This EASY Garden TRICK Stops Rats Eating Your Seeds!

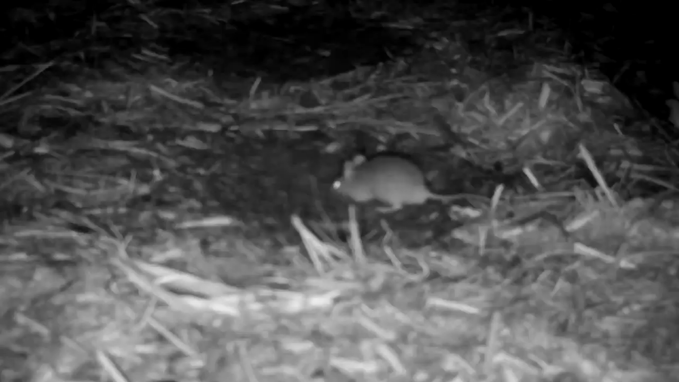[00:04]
You thought you could get away with it, didn't you?
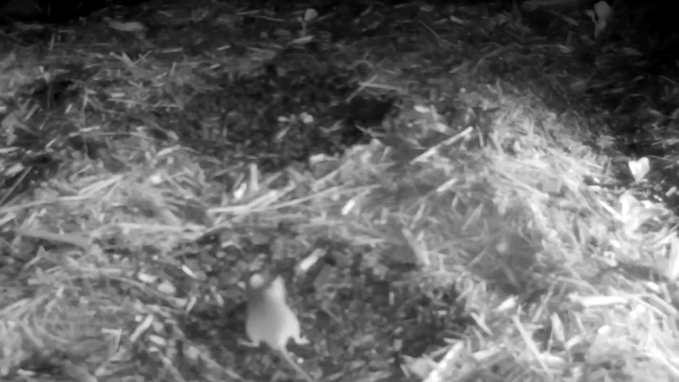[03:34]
And if you do know the name of it, whack it down below in the comment section so that we can all know what it is. But for now, I'll just call it a standard mouse or a field mouse.
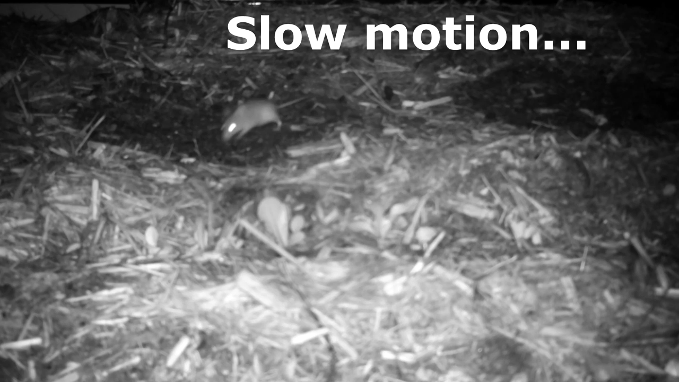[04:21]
And that's what was so difficult to catch on camera is because of how fast they actually do work. They get the scent, they find out where it is, they keep hidden, and then they'll make a dash for it,